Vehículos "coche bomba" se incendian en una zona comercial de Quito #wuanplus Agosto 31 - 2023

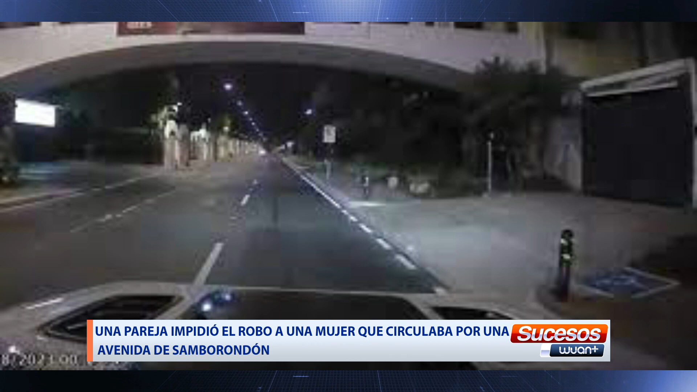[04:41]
se salvó de ser víctima de un robo gracias a una pareja que circulaba en otro carro por esa misma calle la madrugada del martes 29 de agosto. El hombre y la mujer habían notado la actitud sospechosa de un grupo de sujetos que iban a bordo de un vehículo.
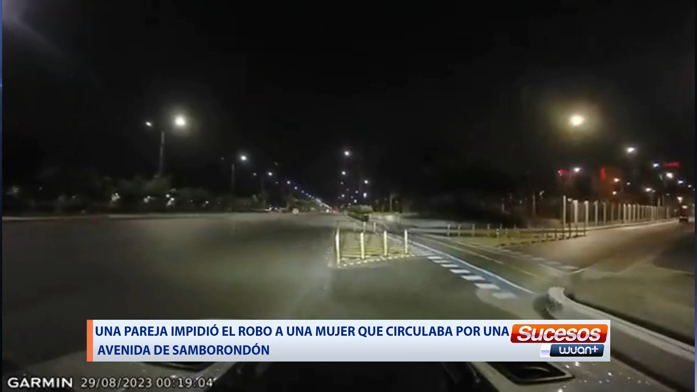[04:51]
Ellos presumían que iban a ser víctimas de un asalto. Sin embargo, se percataron que los individuos continuaron su marcha y tenían otro objetivo, una chica que iba sola en su auto. Al notar el comportamiento inusual de los sujetos, la pareja encendió una sirena que iba instalada en su carro. A la par, alertaron al ECU 911. Los delincuentes que iban delante del carro de la chica desistieron del atraco al escuchar la sirena. Ellos huyeron del sitio. La mujer terminó estrellándose contra una estructura del cemento.